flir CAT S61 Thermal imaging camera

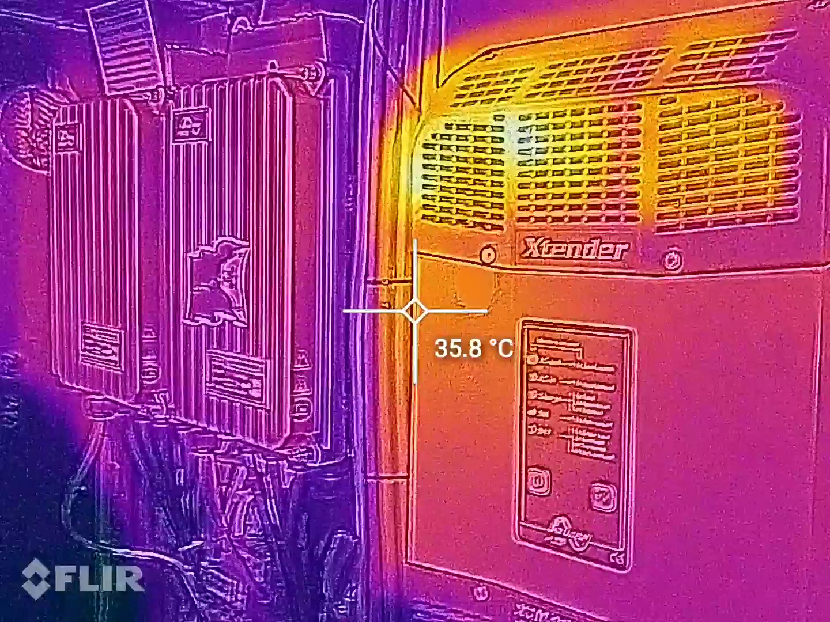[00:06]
On screen: spot 35.8°C
ito sinusubukan natin yung thermal imaging camera
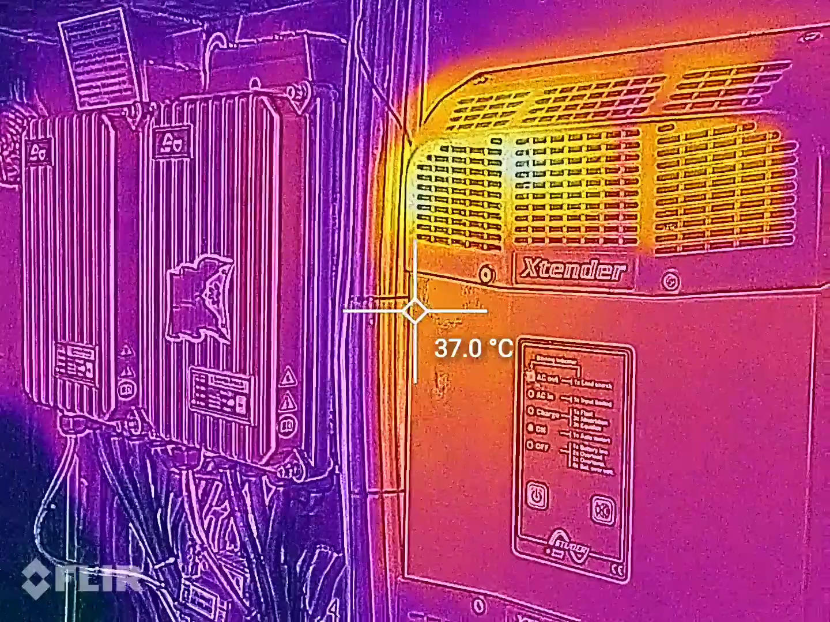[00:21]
On screen: spot 37.0°C
so nasa harapan ako ngayon ng off grid system ko,
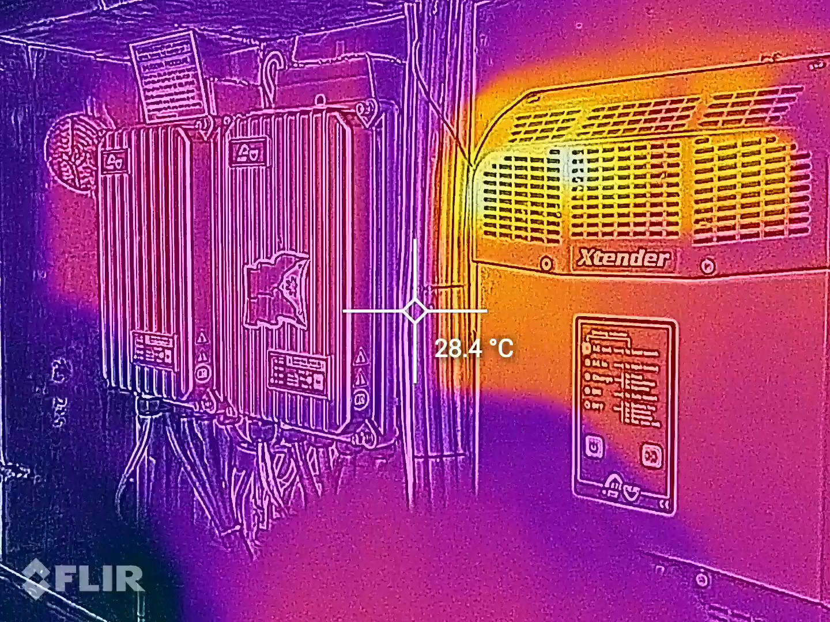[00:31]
On screen: spot 28.4°C
kung nakikita nyo so sa ngayon,
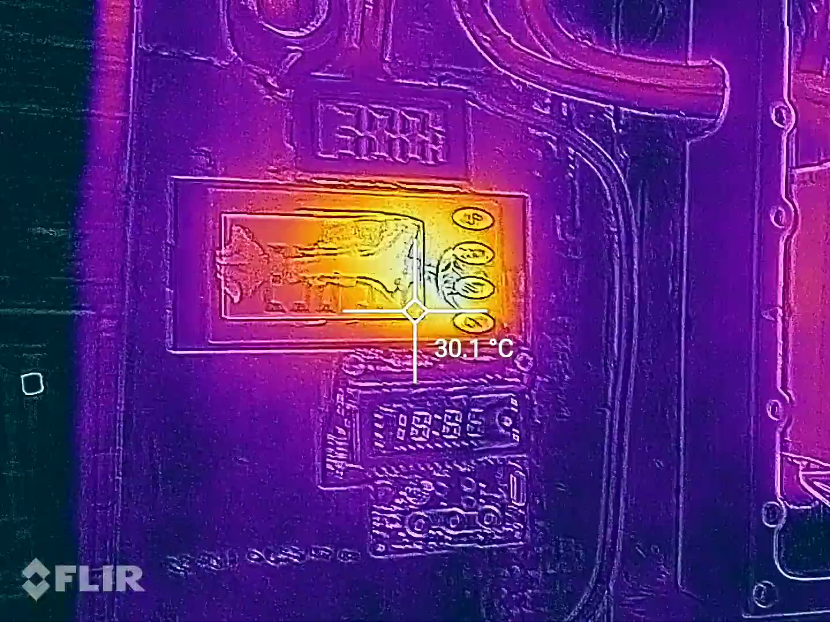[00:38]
On screen: spot 30.1°C
2300 watts so yung mga naggo-glow,
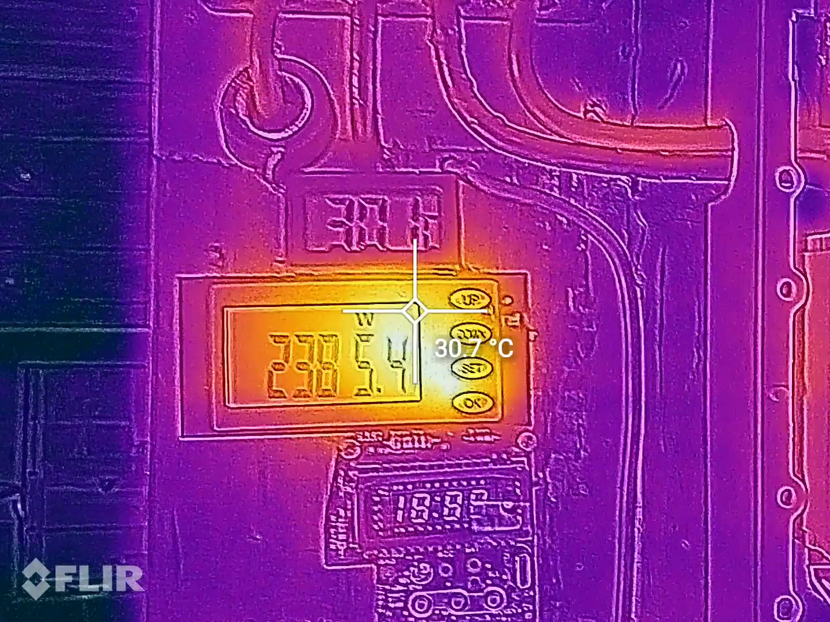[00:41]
On screen: spot 30.7°C
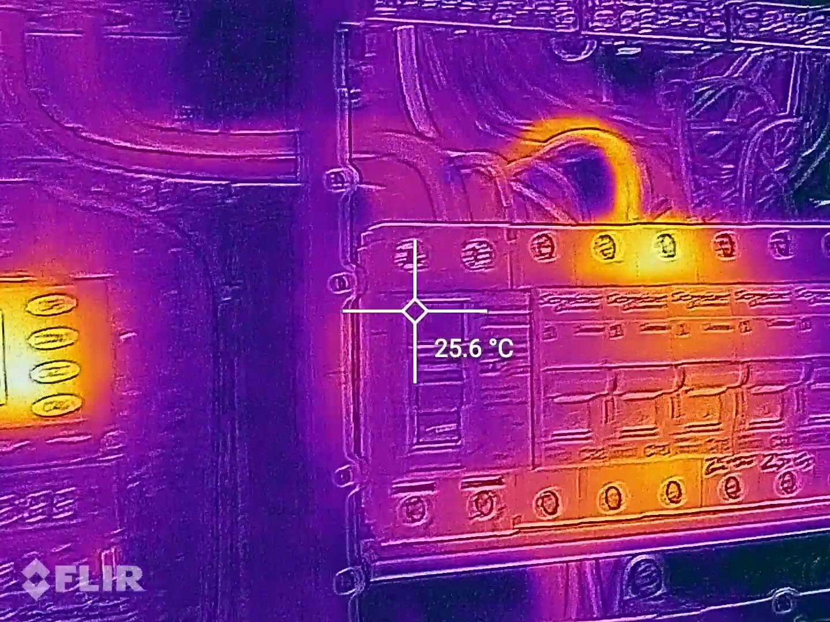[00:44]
On screen: spot 25.6°C
nakikita nyo kung umiinit so yan yung circuit breaker ko
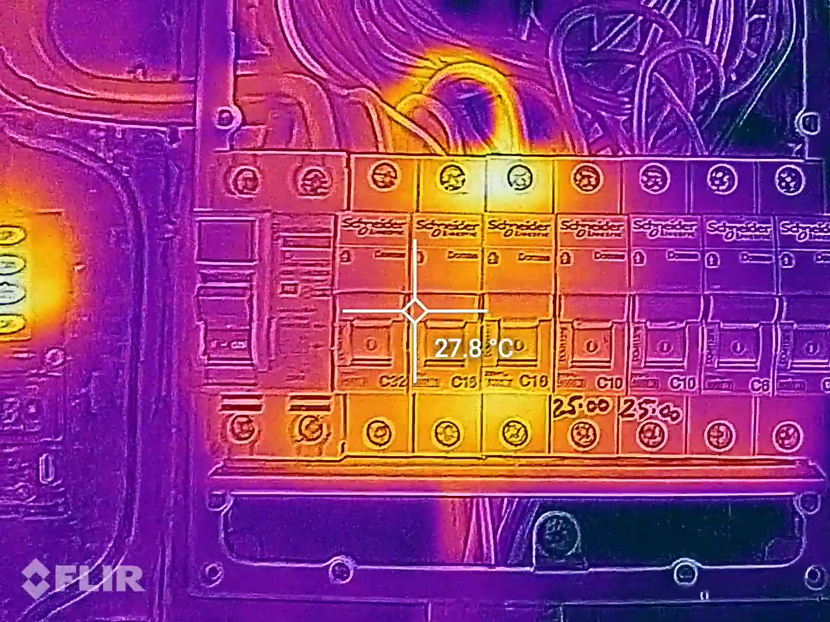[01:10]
On screen: spot 27.8°C
nakikita nyo naggo-glow so hindi naman
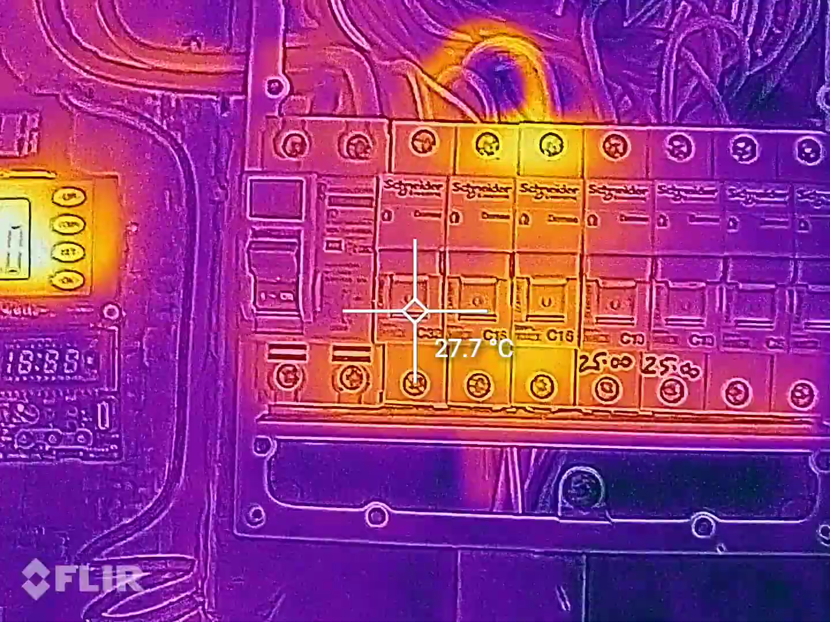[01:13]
On screen: spot 27.7°C
sobrang init
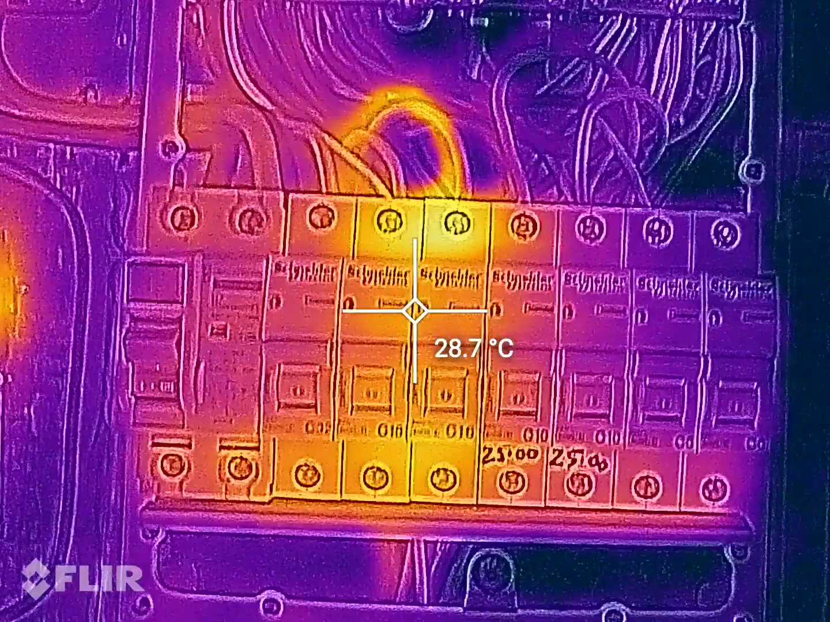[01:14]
On screen: spot 28.7°C
tama-tama
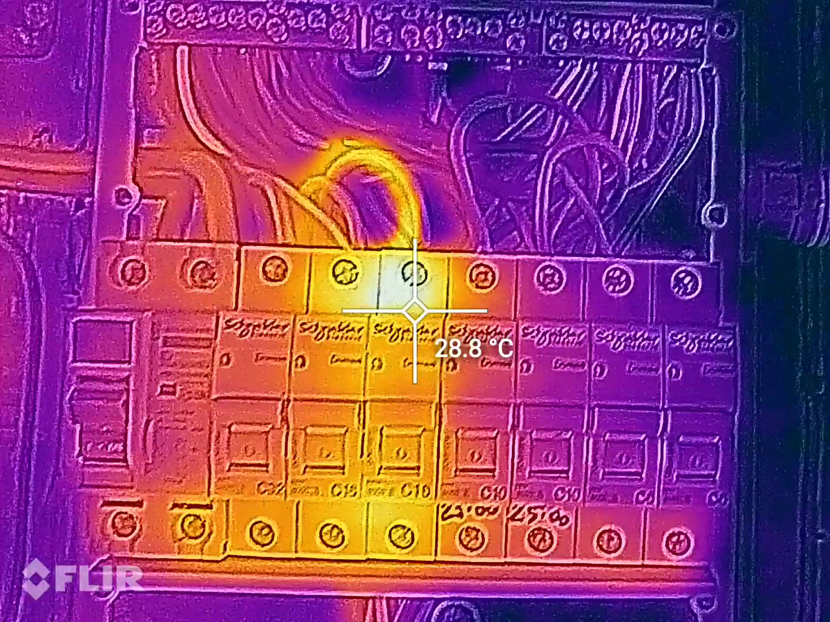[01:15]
On screen: spot 28.8°C
lang so nasa 30 degrees which